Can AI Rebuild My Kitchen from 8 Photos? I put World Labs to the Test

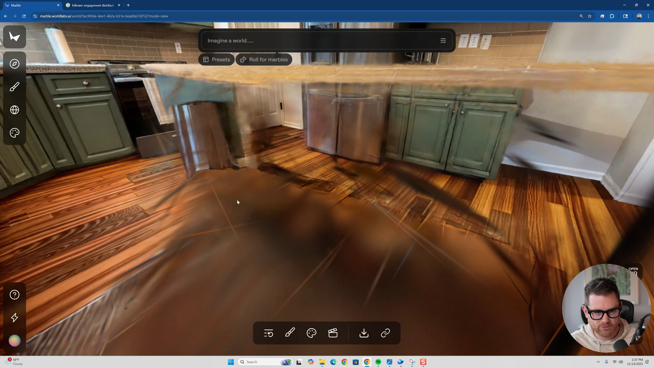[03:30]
That was, that was totally missed. I don't know why. Again, I'm going to put some source images up here in the corner as you're watching this.
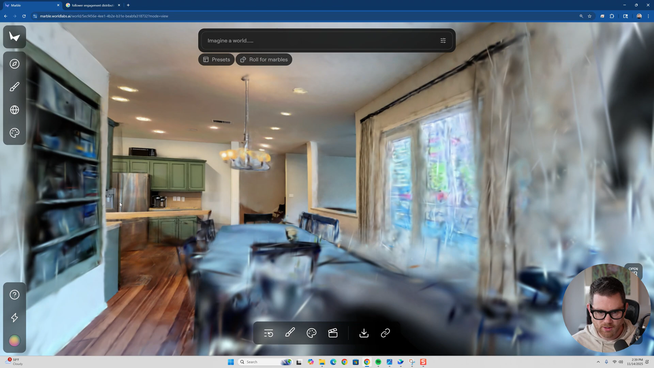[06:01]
So they're doing some of these interesting tricks to make it feel like you have this expansive world you've made, but you really kind of have like a shoebox shaped room
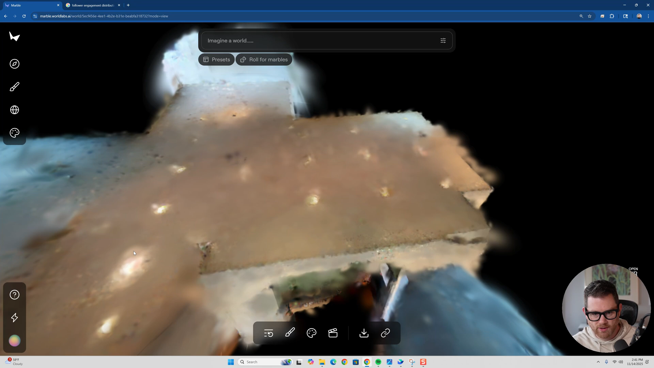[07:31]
I'm going to maybe draw a box on the screen. I wonder if I have some drawing tools I can use like right in here, this area right there, that is where I can navigate.
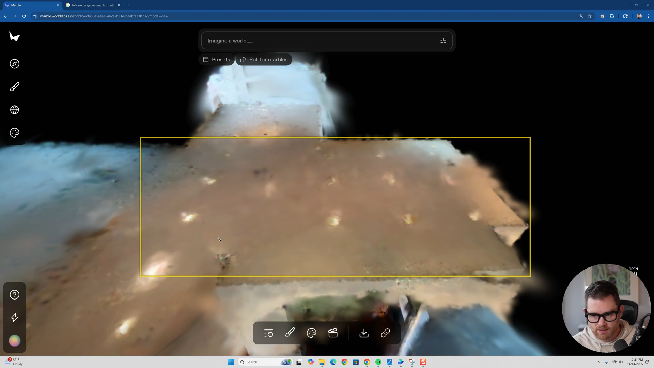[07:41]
Other than that, when, if I get outside of these like side rooms, aren't really navigable rooms.
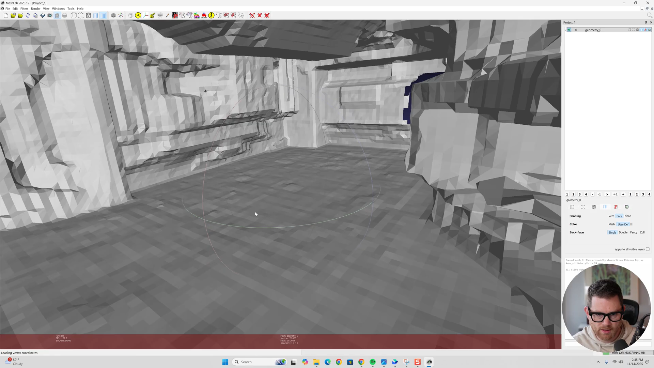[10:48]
Again, it makes a collider mesh. Uh, this is interesting.
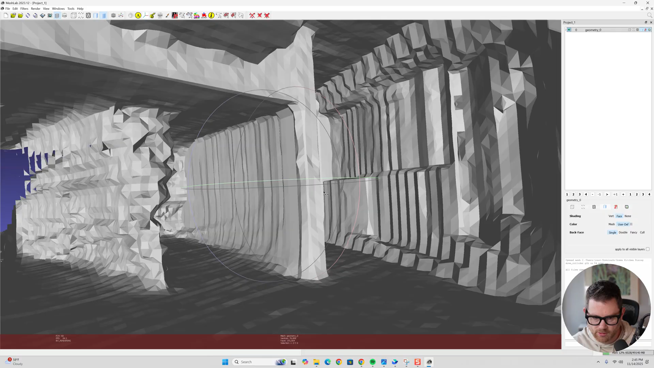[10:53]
I'm not exactly sure what I'm looking at. Maybe I have this turned upside down.
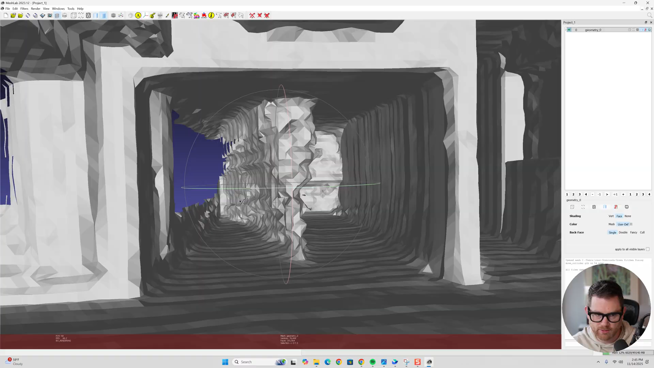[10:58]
There it is. There's my collider mesh. So this is my kitchen. Um, it looks like maybe there's a floor area in here.
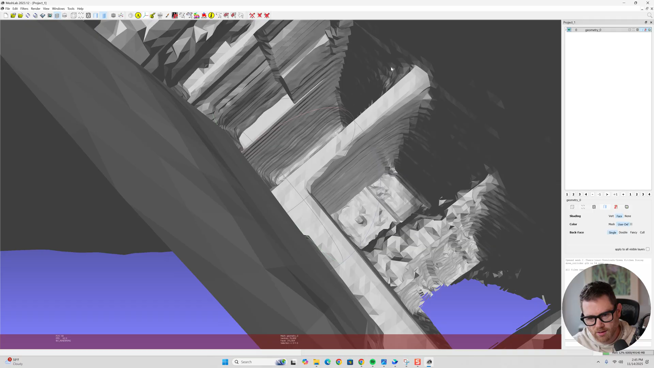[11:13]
Uh, that's the other room with the Christmas tree.
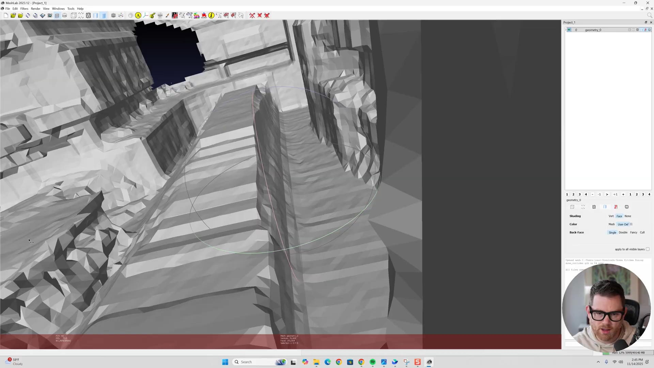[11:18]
What I'm worried about with this collider mesh is what it did right here.
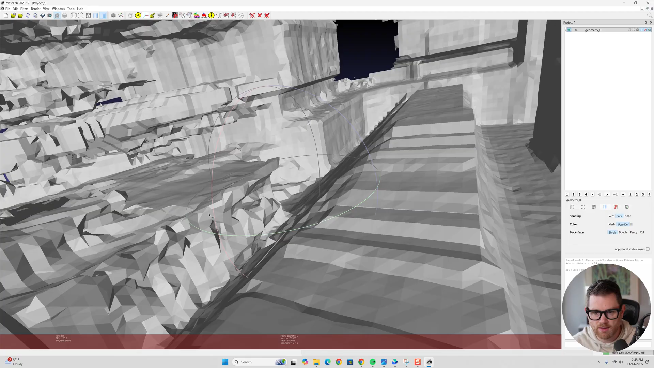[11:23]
Like if I wanted to navigate even the small kitchen area with a robot in Isaac lab,
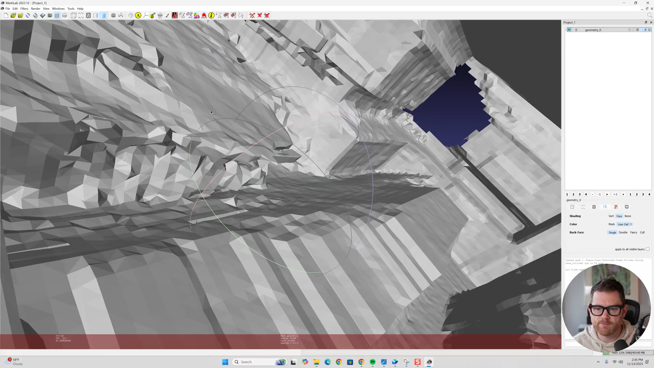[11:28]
uh, this would have to be modified. I would have to redo this all myself.
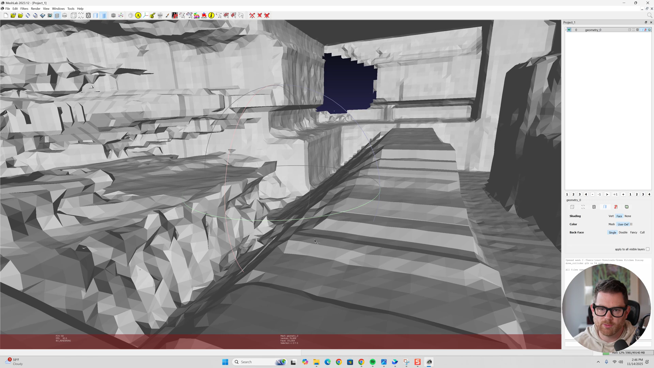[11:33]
Uh, it would work somewhat over here, but I also know has this, this curve. So anyways, there's a lot to explore.